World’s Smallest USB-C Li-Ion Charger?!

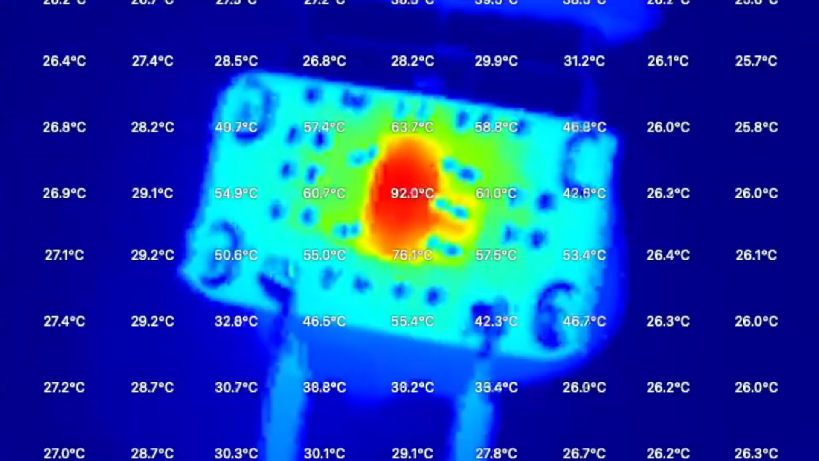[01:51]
Looking at the board through my thermal camera, the temperature seems to top out at around 92 or 93 degrees. So that's not too bad.
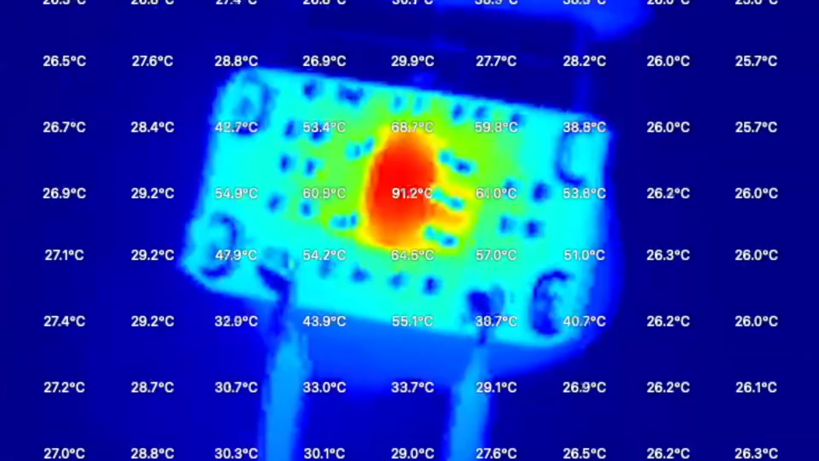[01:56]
But just be careful how you arrange things. You probably don't want the battery to be sat right on top of the PCB.